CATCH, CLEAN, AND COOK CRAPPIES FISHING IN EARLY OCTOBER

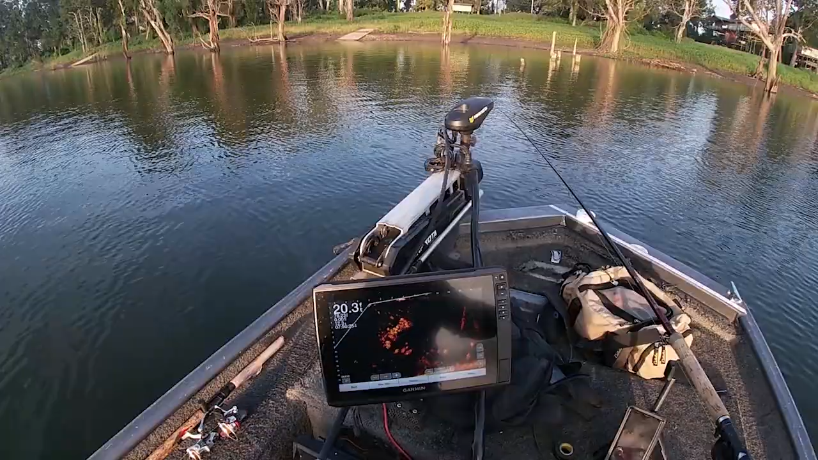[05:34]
Come on, hit it. It's on you. Come on, you see it? You see it, buddy. That's what I'm talking. Oh, he got off. Boat flip didn't happen that time. Oh, it's all in it. I love it. All right, here we go. He got it. He got it. Yeah, he got it.
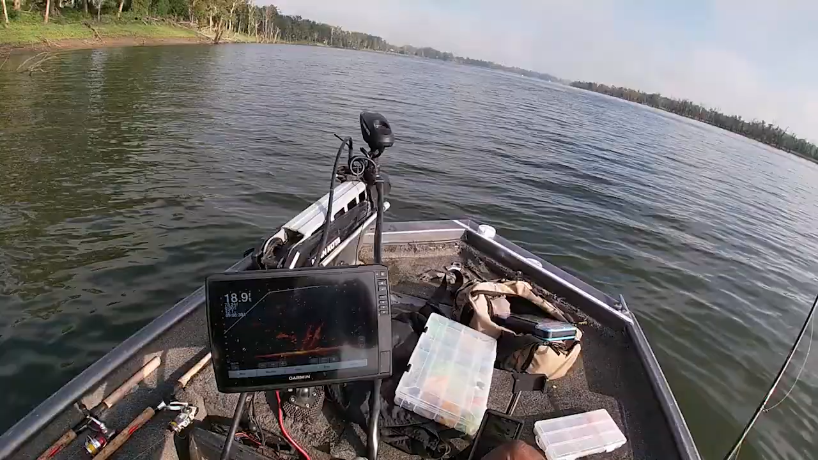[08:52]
Took him forever, but he got it. All right, so I'm gonna try this treetop for a second. I got my hair jig on now. Try to see what this treetop gonna offer. I see a few fish in there. I got one coming. Oh, my line went a lot. I think I still got him. Oh yeah, I still got him.